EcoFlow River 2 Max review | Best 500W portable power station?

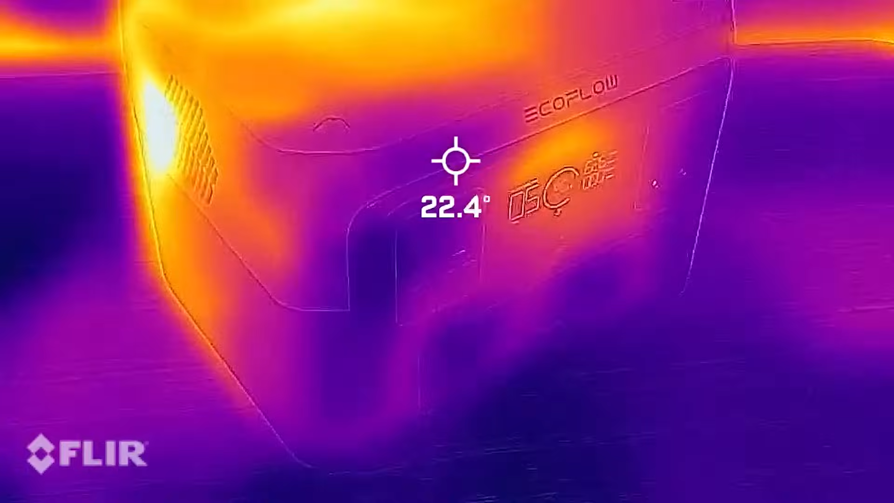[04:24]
I did check the River 2 Max's temperatures when fast charging with FLIR thermal imaging camera and the design of the unit and the fans did a good job of keeping it cool as you can see.
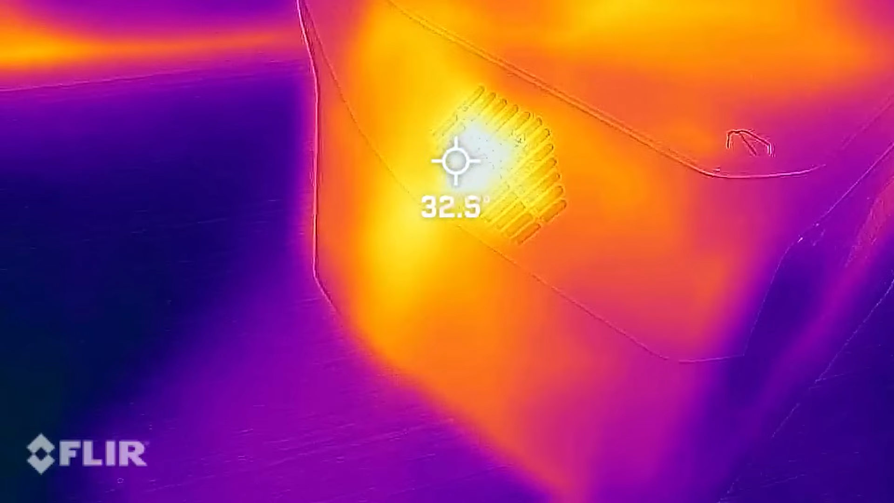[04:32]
The LCD display on the River 2 Max is bright and clear and shows information on remaining charge time when it's charging and remaining run time when it's powering your devices.